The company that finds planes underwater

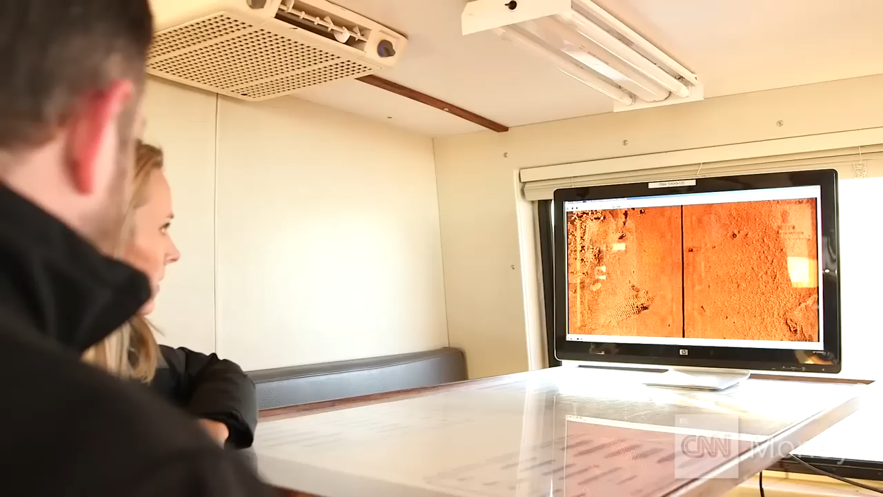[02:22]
One of the things that's really amazing about this technology is over the years is the resolution of the systems has has increased quite a lot of detail so as you can see right there that's kind of a field of rocks on the left.